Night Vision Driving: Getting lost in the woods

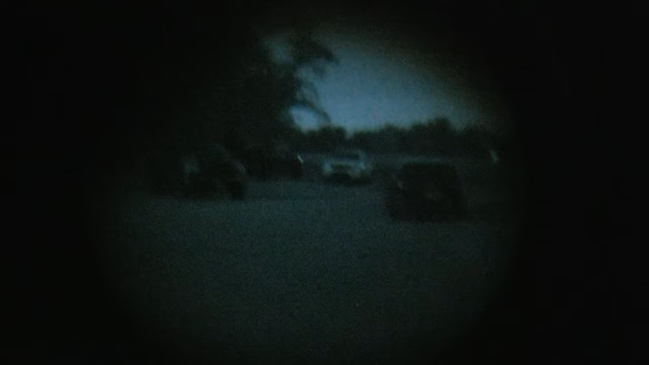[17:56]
However In this particular Side by side It's the same tempered glass Like a regular vehicle And And they're all going to see it In the footage too We talked about it a bunch Where there was just A little bit
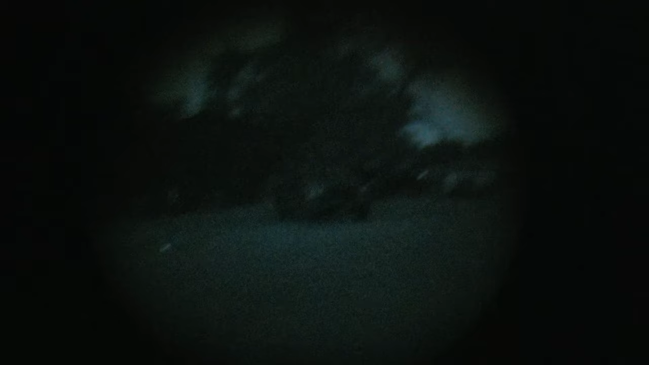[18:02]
less Light transmission Yep So where we have to lean out Of the vehicle We could suddenly see really well But You know If we looked through the glass It was a lot more
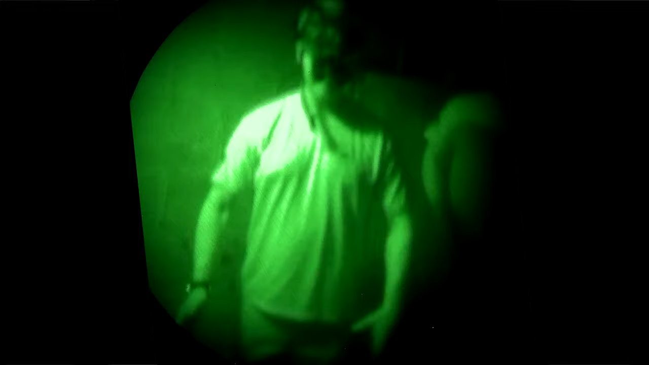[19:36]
Blue kind of highlighted that When he showed us Hey this is Look turning odds This is what it looks like With me not using a task light
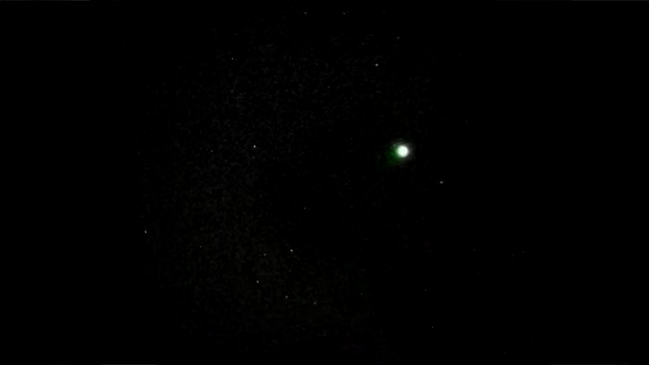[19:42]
Just punching out With my weapon IR illuminator And how much more effective That was in some of the situations We ran into
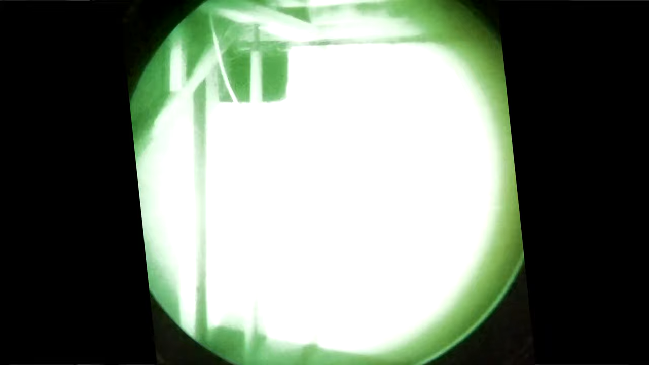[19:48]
So for me The kind of The probably the most fun And the biggest takeaway for me Was the driving under nods piece
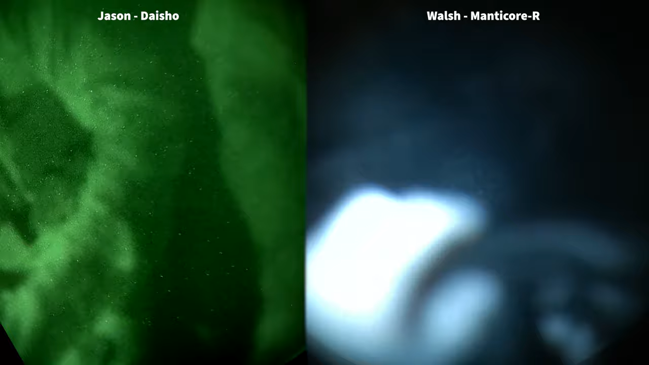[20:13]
Very limited on what you could see When you try to use An IR illuminator That windshield Just bounced it right back to you And made it even worse So I think if we were To get more into that It would be effective to have An IR illuminator mounted To the outside of the vehicle To light up your pathway That would probably be Really beneficial And work really well And something we
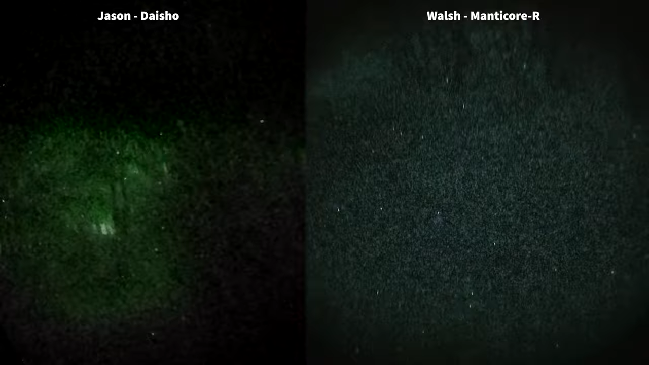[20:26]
talk about Off camera too Is how realistic also Is driving under night vision So that's one of those Like would you really do that Would you really have A special setup just for that